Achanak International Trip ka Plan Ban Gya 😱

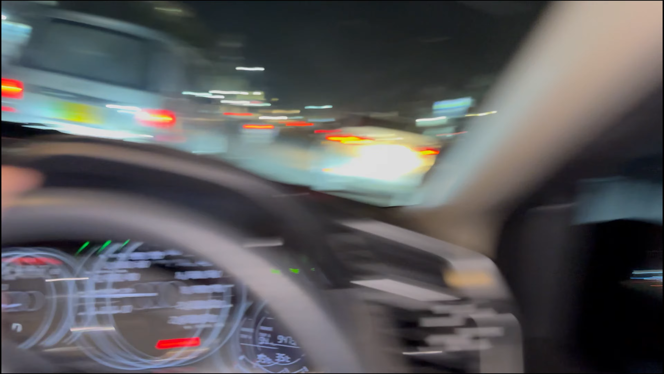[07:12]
लो हम अपना कह लोगे एयरपोर्ट की तरफ जा रहे हैं, एयरपोर्ट पहुंच के आपको भाई, आज 13 अगस्त की रात है,
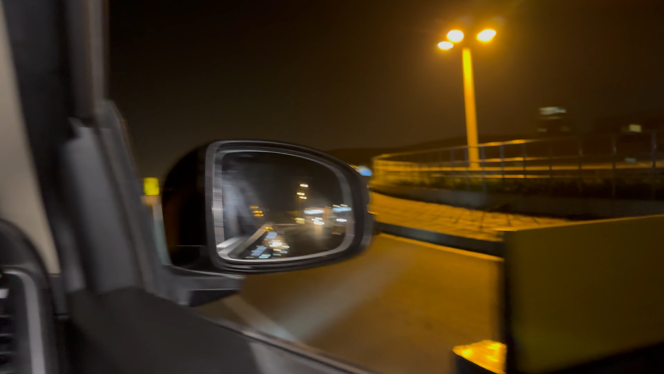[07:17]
ठीक है, और एयरपोर्ट को बड़ा ही प्यारा डेकोर किया हुआ है लाइट्स के, ग्रीन लाइट्स है, वाओ
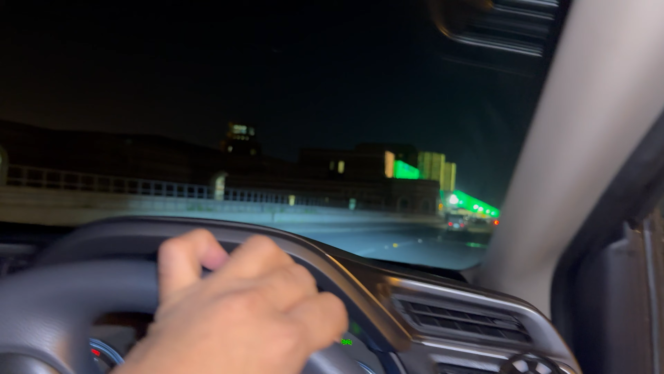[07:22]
जबरदस्त
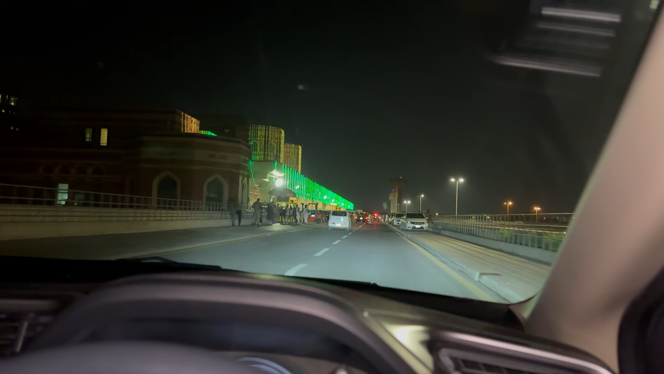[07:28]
माशाल्लाह, प्यारा लग रहा है यार हमारा एयरपोर्ट।